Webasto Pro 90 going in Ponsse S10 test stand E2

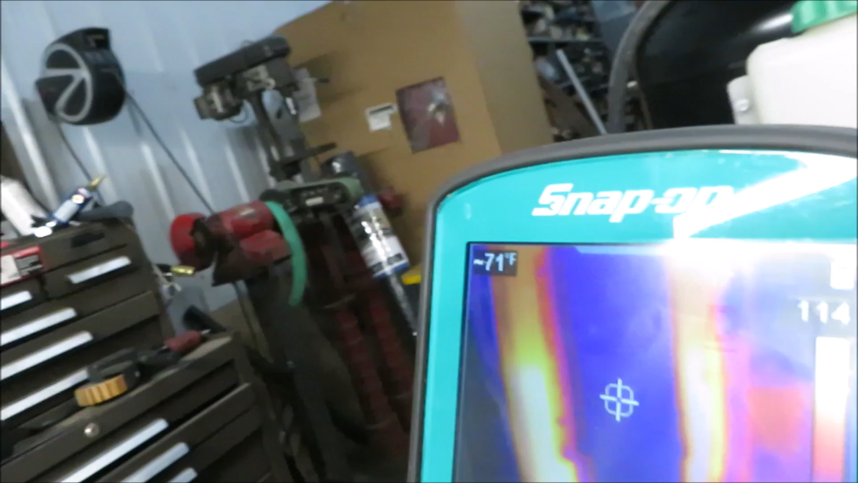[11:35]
and show you my infrared device. Look at the heat in there yet.
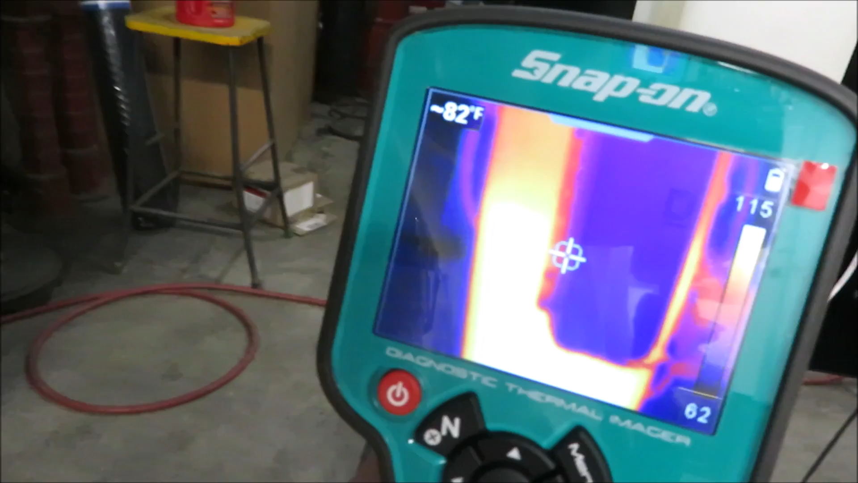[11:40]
On screen: spot 82°F
She's still 114 degrees.
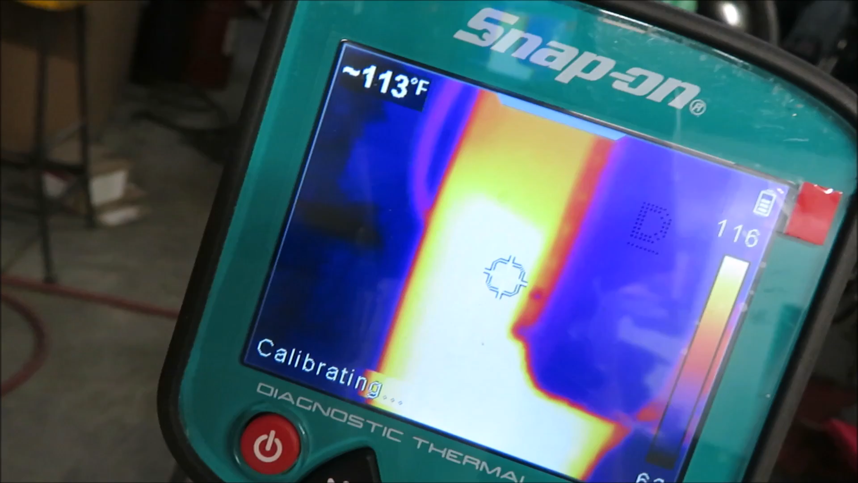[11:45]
On screen: spot 113°F
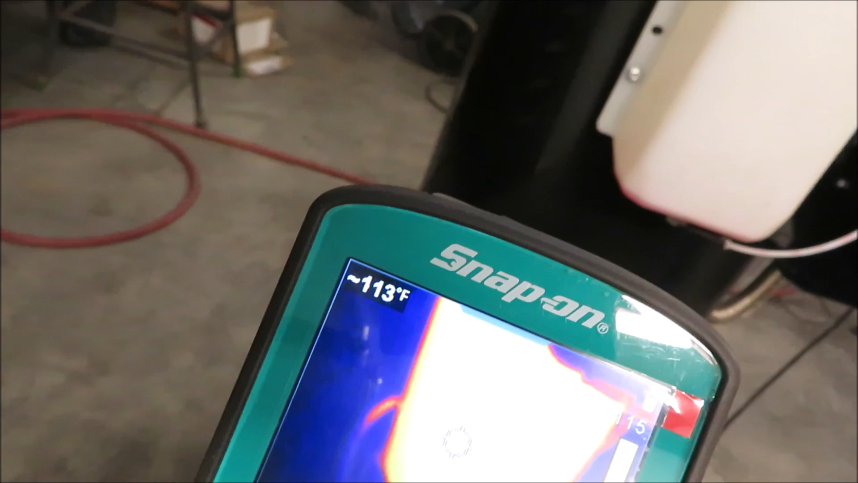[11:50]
On screen: spot 113°F
Isn't that something? You can tell where the water level is.
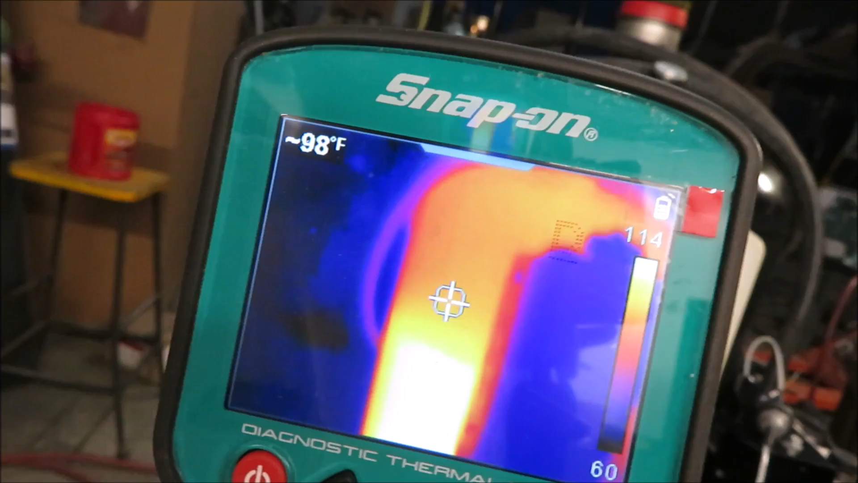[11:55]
I love this thing for troubleshooting. Yeah, it's snap-on.